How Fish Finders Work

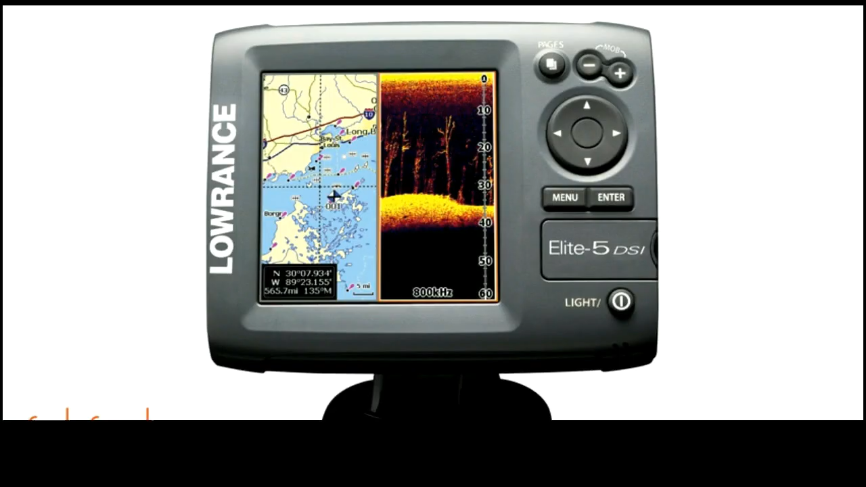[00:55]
Thus leaving you with detailed info on where and how deep the fish is. I've found a fish finding the same size of the fish as the fish is. The fish for example of the fish finder matthew.